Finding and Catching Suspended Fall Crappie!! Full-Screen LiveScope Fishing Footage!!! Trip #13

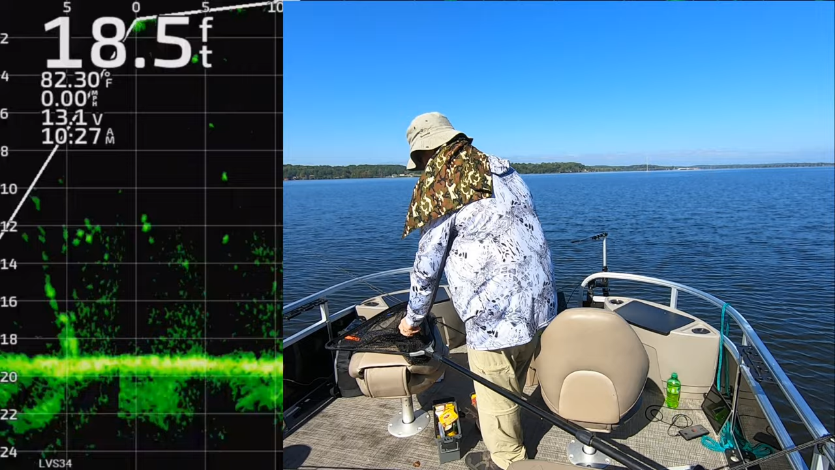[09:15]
On screen: depth 18.5 ft, water 82.30°F
i did not understand what happened right there at first until i went back and watched this video as a little channel cat um but i keep those too we eat those
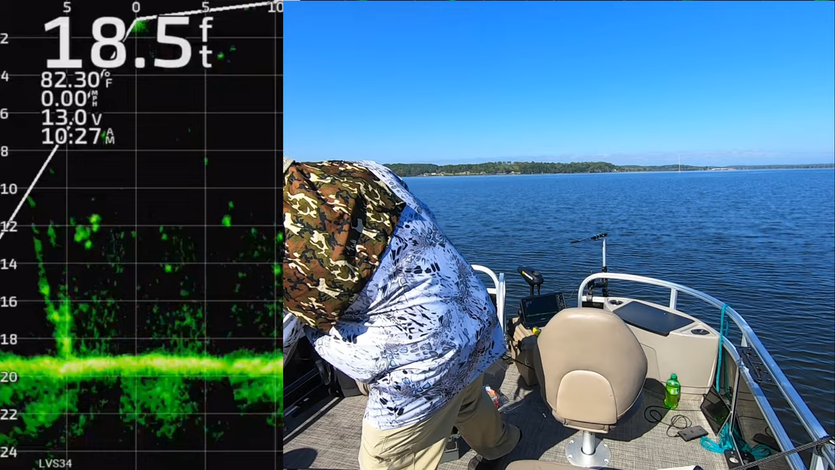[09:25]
On screen: depth 18.5 ft, water 82.30°F
but that was a unexpected that
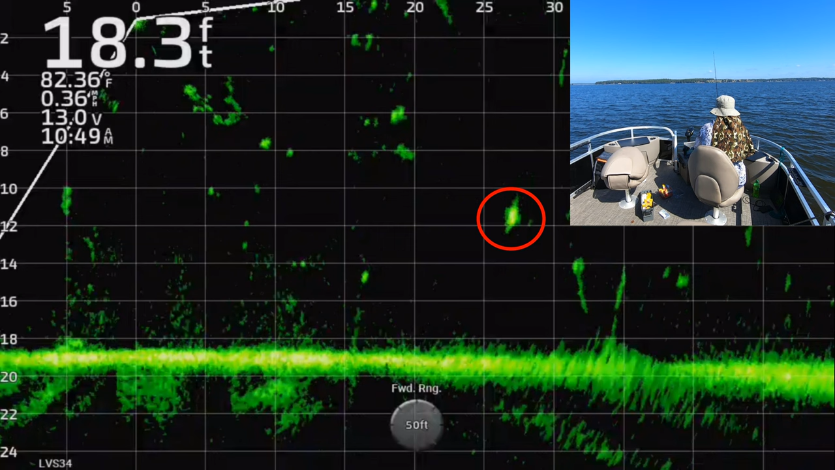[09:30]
On screen: depth 18.3 ft, water 82.36°F
ah this is another one where you don't get the full live scope screen but that is the fish i'm after right there and we get him that's a big one
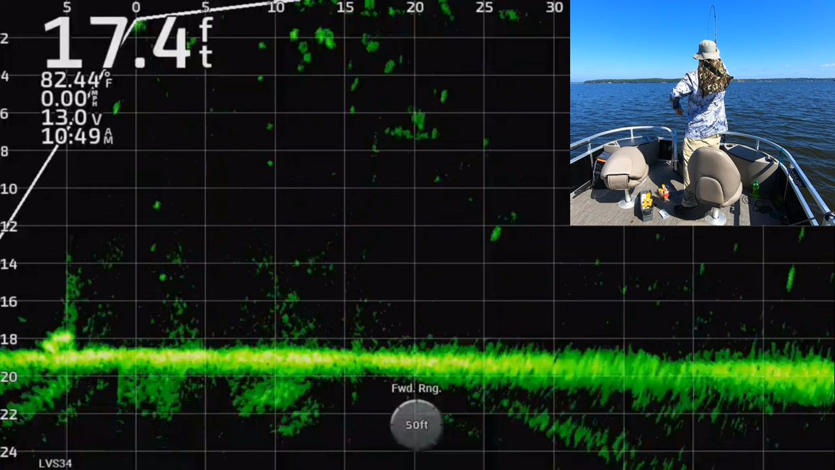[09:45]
On screen: depth 17.4 ft, water 82.44°F
big fish it's uh it's about to be my favorite time of year to go fishing i'm glad summer is over summer fishing is tough and i can't i don't have as much luck on lake darbole during the summer
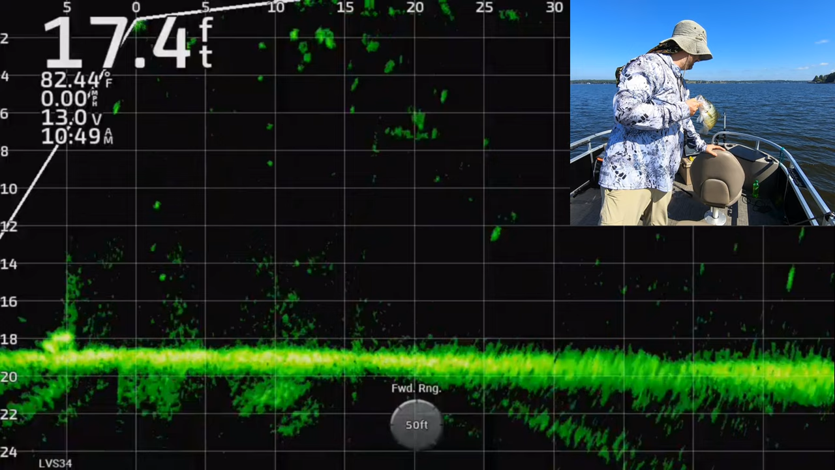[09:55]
On screen: depth 17.4 ft, water 82.44°F
um you know you can if you if you put time into it and whatnot you can go find great spots out here to fish but i go to the deaver reservoirs um for the summer fishing but i'm glad to be back out on lake darbole now and so you know i know i keep saying the same thing over and over but i want to hammer it in look for these suspended fish there's one he sees it bam got him that's a big one this
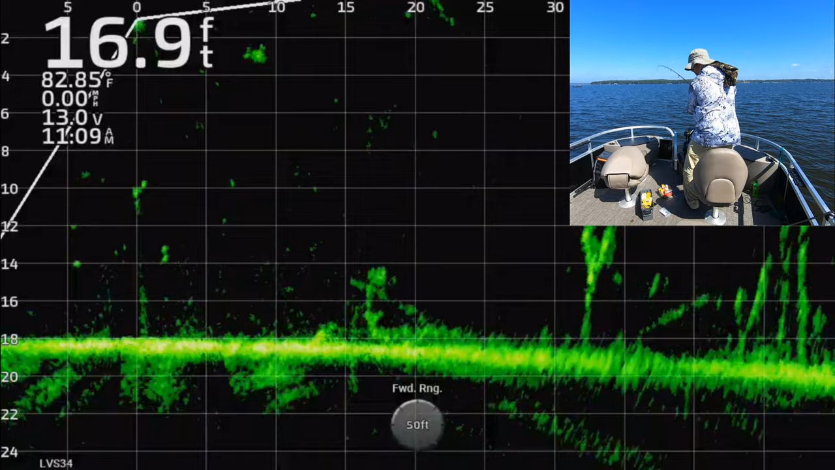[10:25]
On screen: depth 16.9 ft, water 82.85°F
is the time of year when you're going to be fishing for suspended crappie so look for them out in the open water under the shad and you're going to have